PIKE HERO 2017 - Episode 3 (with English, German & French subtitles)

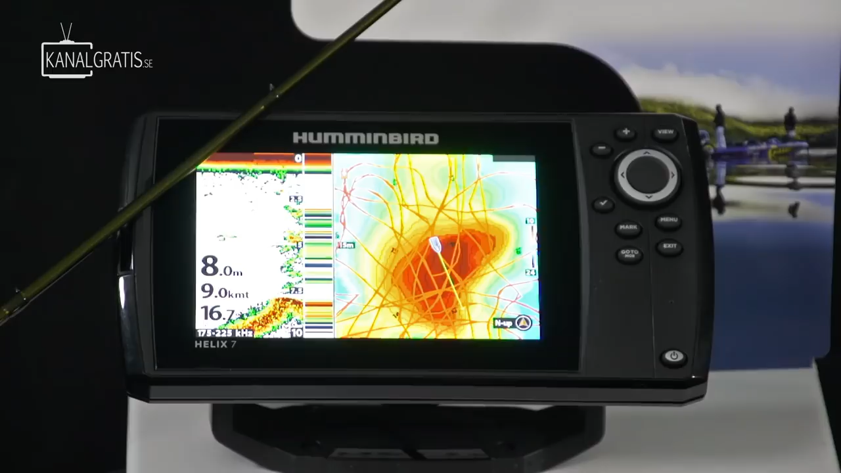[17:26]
On screen: depth 8.0 m
På ena sidan har du vanliga ekolodet, 2D. På andra sidan så har vi något som heter AutoShout Live.
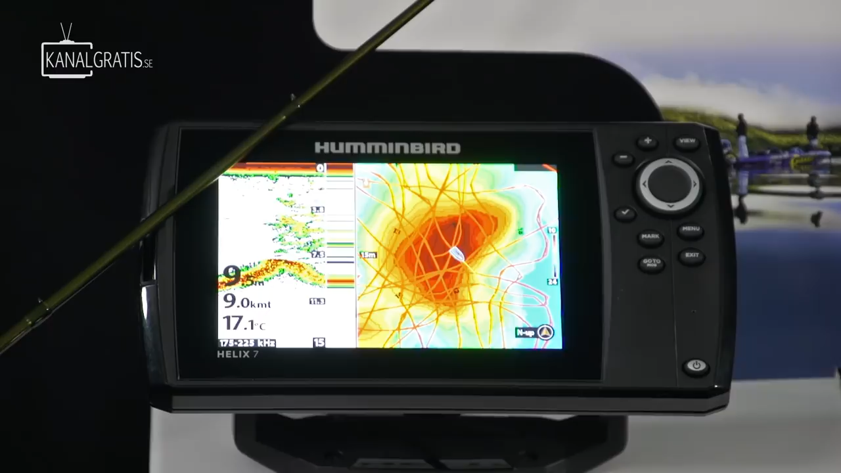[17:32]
On screen: water 17.1°C, speed 9.0 km/h
Ja. Och vet du vad det är för någonting?
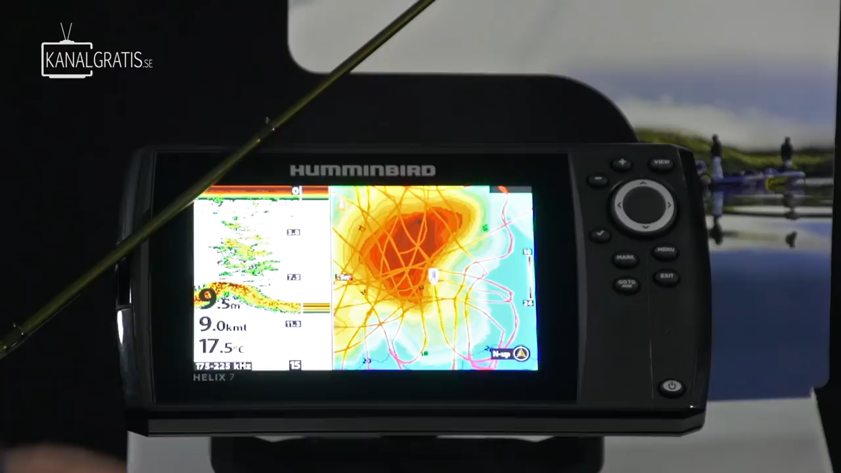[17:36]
On screen: depth 9.5 m, water 17.5°C, speed 9.0 km/h
Jag tror att det här ser man ju, vad heter det, djupen som att det går på grund. Det är en gissning, men...